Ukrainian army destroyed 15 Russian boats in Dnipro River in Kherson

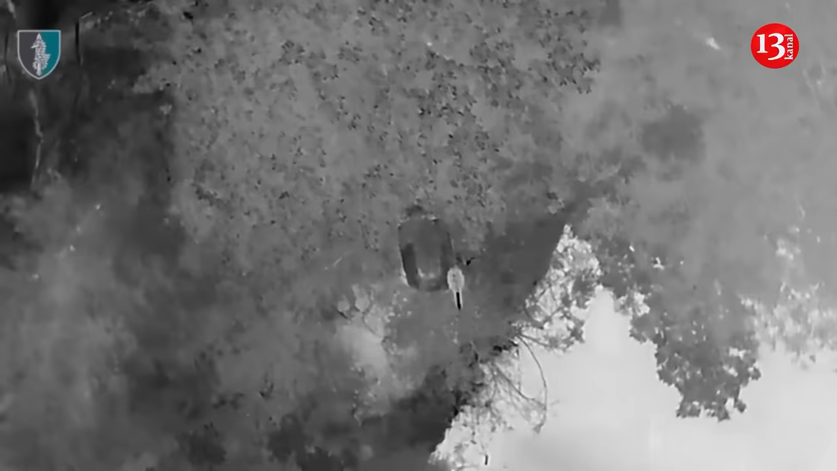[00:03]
soldiers of the special operations forces of the armed forces of ukraine destroyed 15 boats of russian troops in the kurson